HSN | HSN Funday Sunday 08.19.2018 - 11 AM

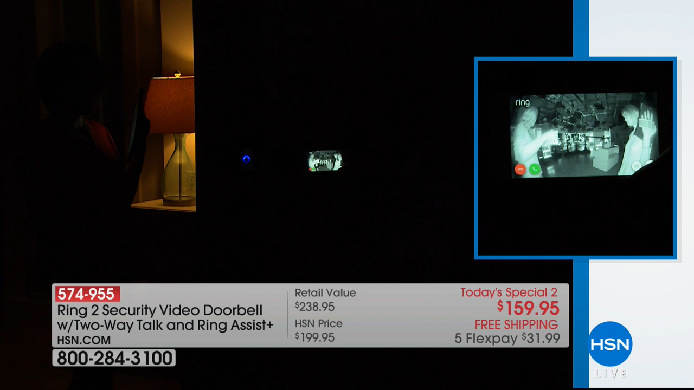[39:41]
So, and then look at that automatic adjustment that's happening. So I'm live monitoring right here. So we can actually face our Ring doorbell. Hi, there, Alice. Let me make sure it's in the shot. But look at this, how it does that infrared night vision. So it is pitch dark in here.